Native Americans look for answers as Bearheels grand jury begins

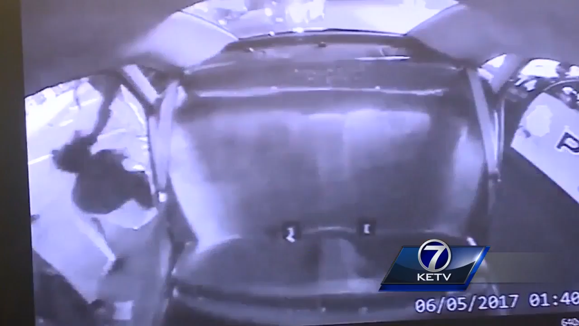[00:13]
This video shows the struggle between Omaha police and Zachary Bearheels. Bearheels died shortly after that confrontation, and the county attorney shared this video with the public months ago. But it was just presented as evidence to the grand jury Tuesday.